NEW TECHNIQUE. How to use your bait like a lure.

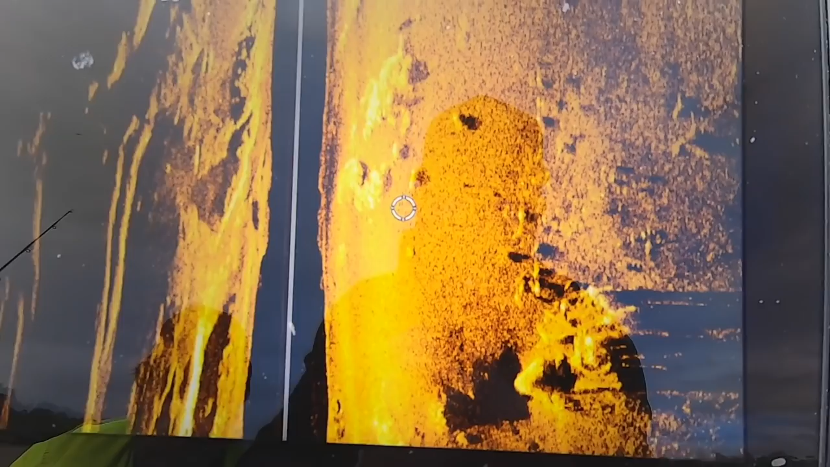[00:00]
But you can see a bit of structure there. You can see a big group of fish in behind it there, and then you can see some more fish.
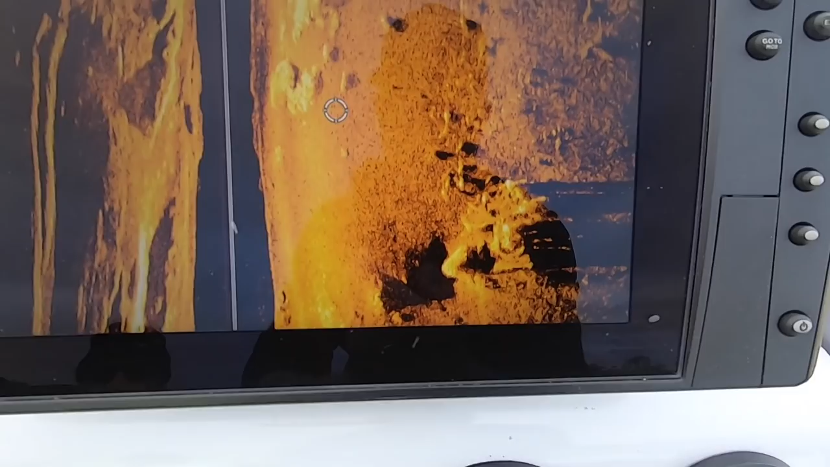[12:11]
So right down here, I've just froze the screen, but you can see a bit of structure there.
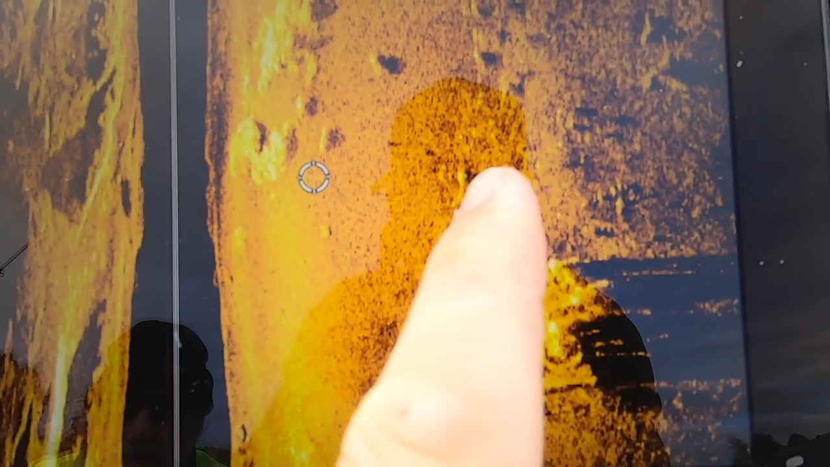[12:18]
You can see a big group of fish in behind it there, and then you can see some more fish there, and then all the way up that bank, it's just scattered with fish.
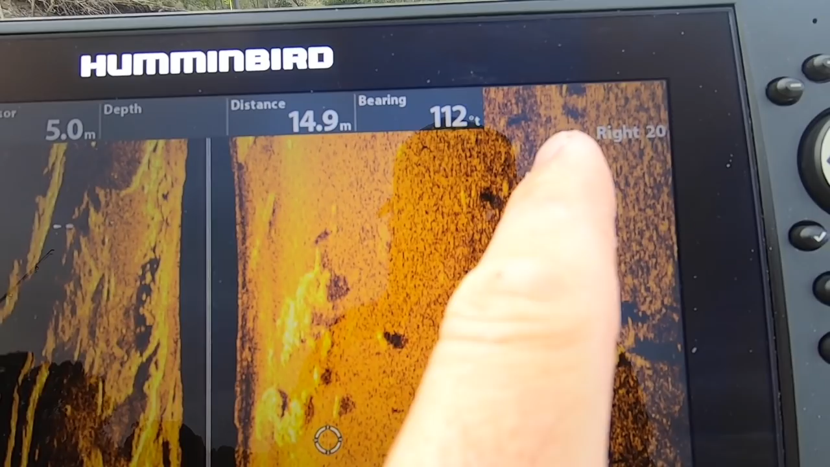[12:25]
So we've got an incoming tide, so the tide's going this way,
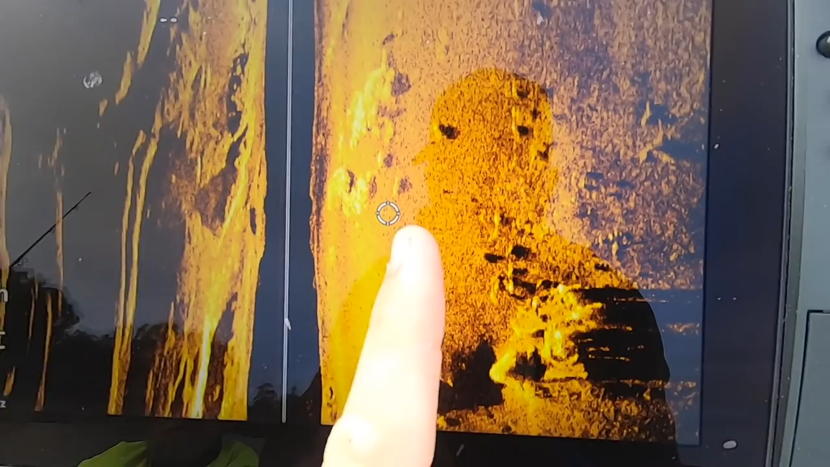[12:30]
and those fish are sort of sitting in out of the run,
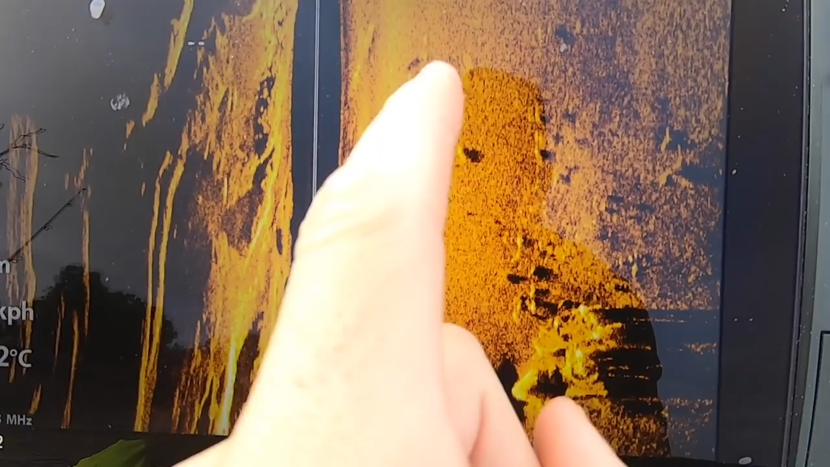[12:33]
so in behind here, which makes them a really easy target to flick, you know, sort of flick your prawns out and just waft them through.
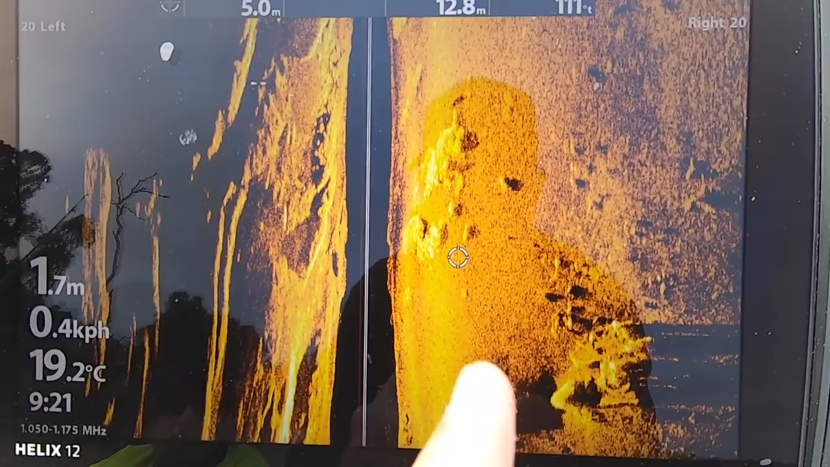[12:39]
On screen: depth 1.7 m, water 19.2°C, speed 0.4 km/h
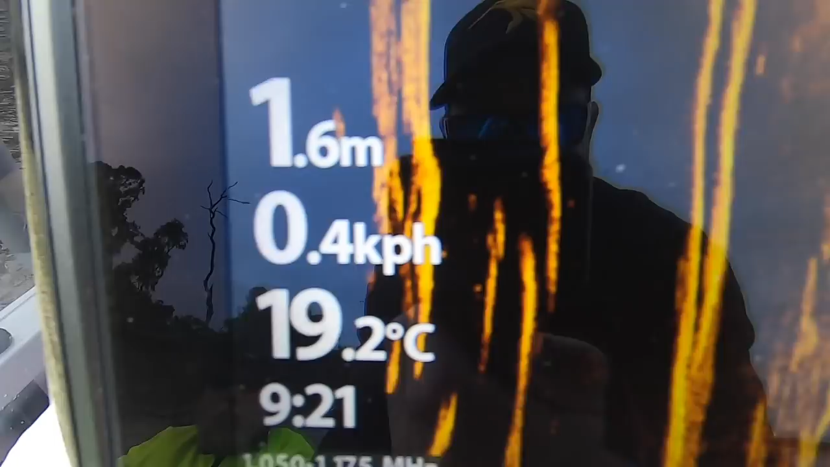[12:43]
On screen: depth 1.6 m, water 19.2°C
So have a look at those water temps, 19 degrees there at the moment, and we're still getting bites.